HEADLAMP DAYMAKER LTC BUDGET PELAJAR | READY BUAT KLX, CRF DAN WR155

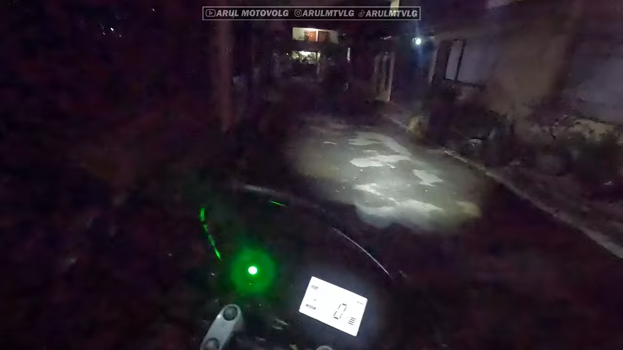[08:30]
dia kalau mau dibilang terang sih terang cuma emang ukurannya dia agak kurang lebar aja cuma karena ini dia lampunya hanya pakai lensa itu jadi kayak lensanya kayak sistem bilet gitulah jadi kalau posisi lampu ke bawah gini dia si kapoknya jadi kecil nah
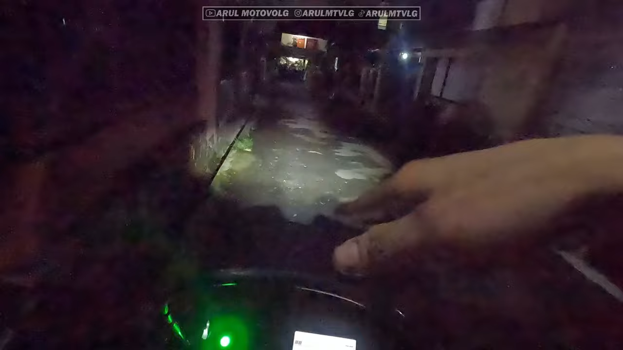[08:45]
kalau posisi lampu ke atas ini lensanya ke atas dia kapoknya jadi panjang jadi kayak misalnya kita posisi lagi nanjak nih motor nanjak band depan segitu kan itu nanti sikat hop lampunya itu jadi jauh gitu sorotannya jadi lebih jauh karena dia emang sistemnya kayak bilet gitu lah karena pakai lensa kan jadi kalau si lensanya ngarah ke atas ini sorotannya lebih
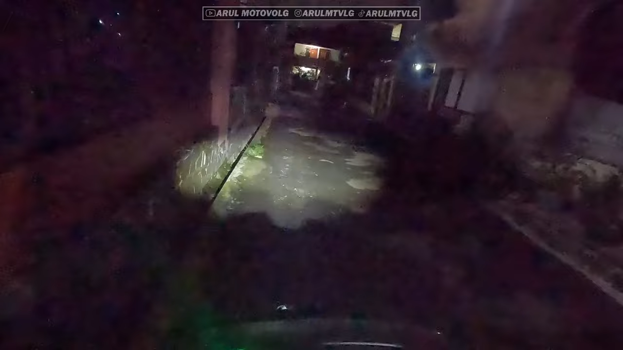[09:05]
jauh kalau lensanya ngarah kebawah sorotannya jadi kecil ini untuk lampu dekat ini untuk lampu jauhnya ini lampu jauhnya dia ngikutin posisi motor nanti kalau misalnya posisi band depan lebih tinggi kayak lagi nanjak nanti dia sorotannya jadi lebih jauh karena pakai lensa kan cuma ini tadi gua belum setting si ininya sih yang apa buat naik turunnya yang buat setting tinggi rendah terus